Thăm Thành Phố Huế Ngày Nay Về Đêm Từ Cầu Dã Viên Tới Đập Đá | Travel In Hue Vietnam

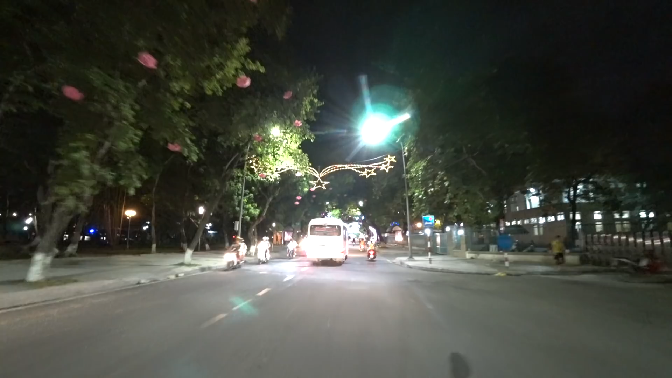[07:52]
Đoạn này chúng ta đang đi qua phía Trước của bệnh viện Trung ương Huế Tức là cái mặt đường Cái mặt bệnh viện hướng ra đường Lê Lợi đây
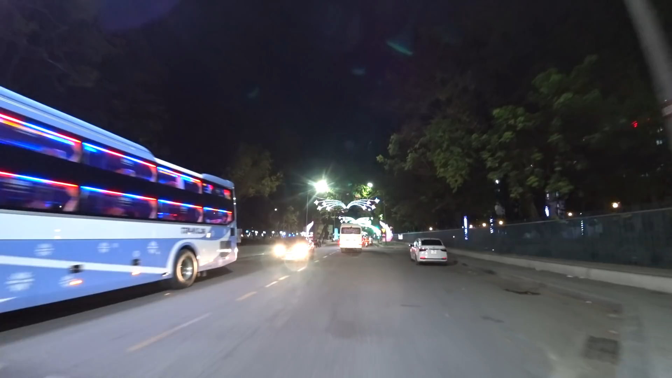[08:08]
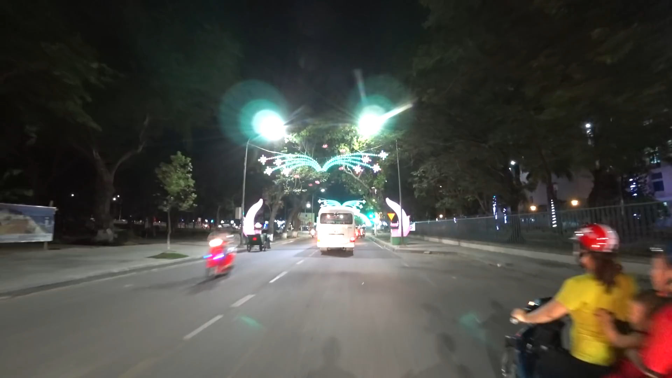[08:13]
Chúng ta sắp đi tới Cái
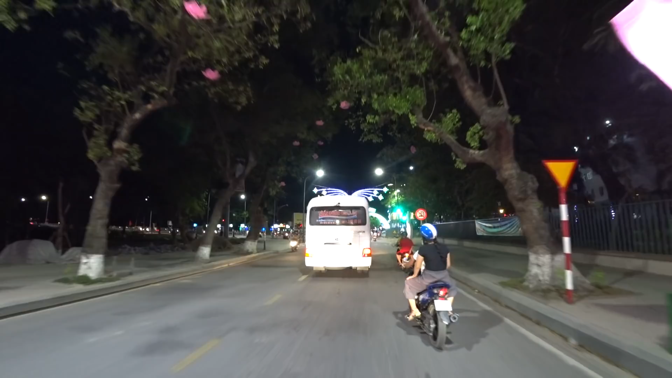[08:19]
nơi giao nhau Với cái bờ nam của cầu Phú Xuân Tức là cầu mới
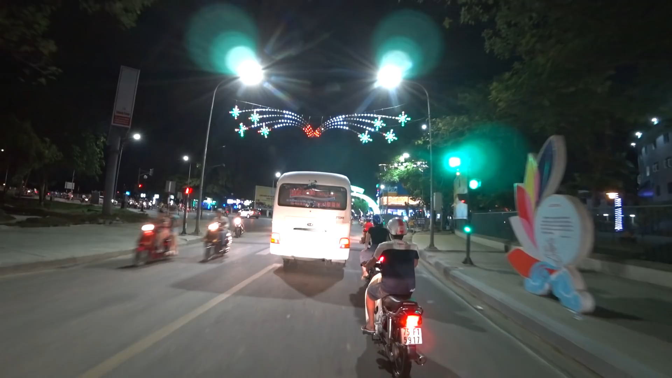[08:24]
Bởi vì tại hệ thống đoạt nữa Người ta đang thi công này Đang đào đường
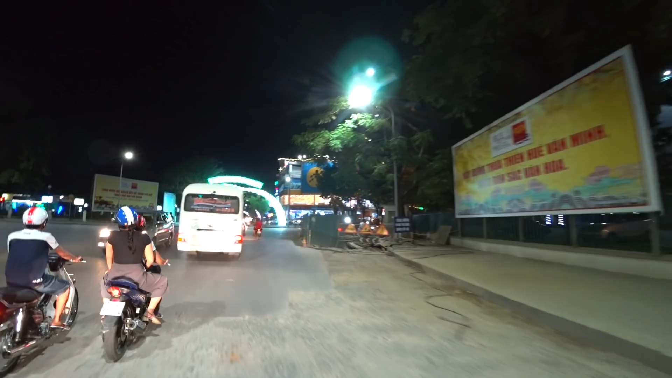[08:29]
Đến thời điểm này Bên đây cũng công nhiều chỗ
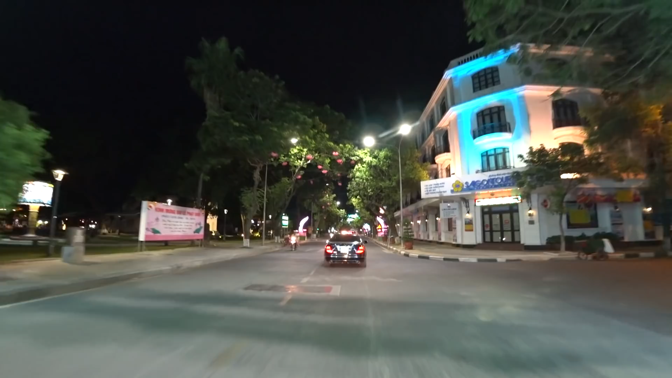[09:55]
Quý vị Chúng ta đang đi tới Và sẽ đi ngang qua Khách sạn Sài Gòn